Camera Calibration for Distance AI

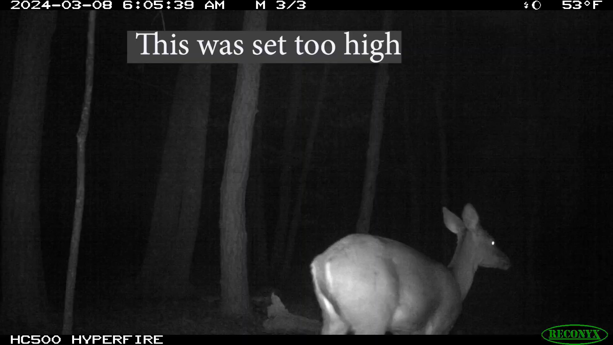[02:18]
Another tip for setting up the camera is you want at least 20% of the ground seen, and you only want one human in the camera at a time.